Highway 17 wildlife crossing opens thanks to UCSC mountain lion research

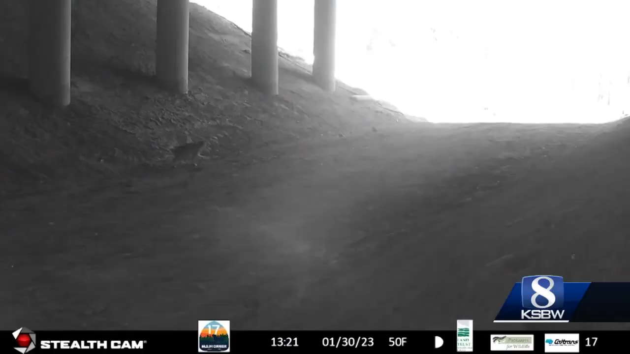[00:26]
The first documented animal to use the crossing and this wildlife